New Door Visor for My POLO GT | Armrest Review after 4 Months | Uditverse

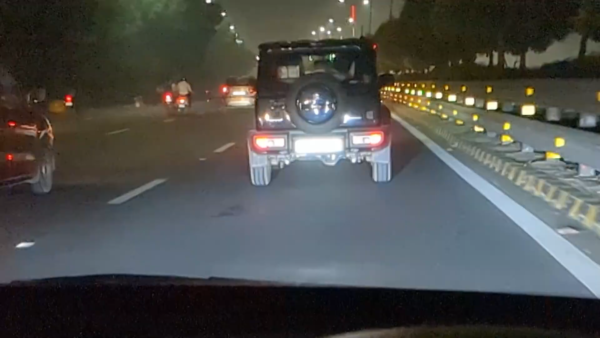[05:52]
काईज हमारे आके जा रही है सुजुकी की जिमनी और भाई यह तो बच्चा लग रही है वे एकतम चोटा ननन उनन बच्चा यह वीडियो में
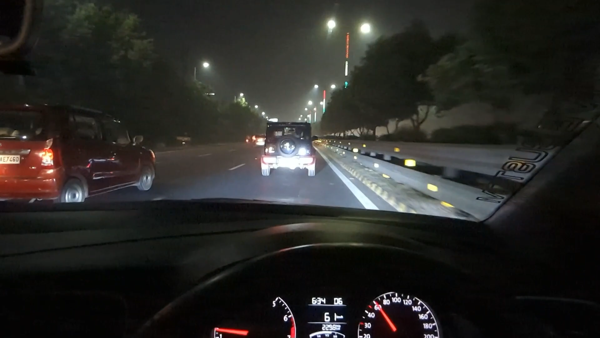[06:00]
बड़ी लगती है खाली वैसे बहुत चोटी है भाई ऐसा लग रहा है वैगनार को ऊचा करके
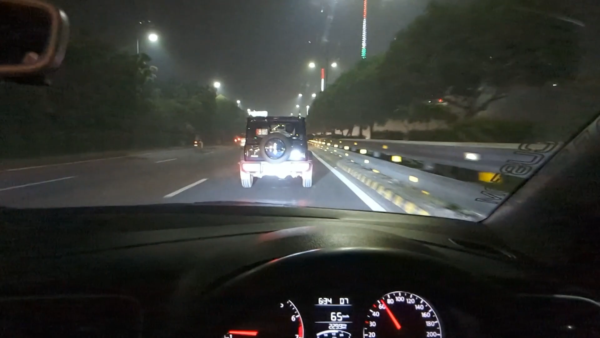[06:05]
बना दिया गया हो आल ग्रिप अच्छा है तो बाबा यह भी कैपेबल सो गई मैं आगे
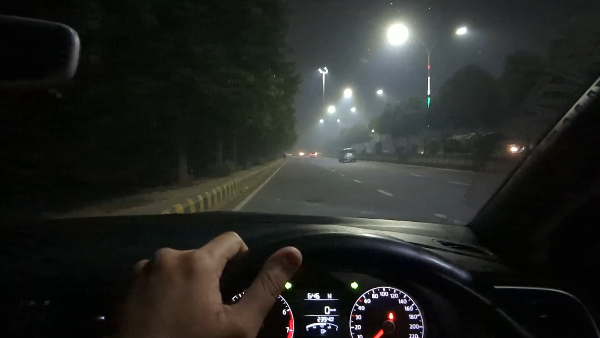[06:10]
आपने घर के पास और यहां पर यार मुझे थोड़ी लाइट वाइट मिली है रोड के किनारे और मैंने यहां पर गाड़ी लगा लिए और यार नौड़ा में इतना धुन्द है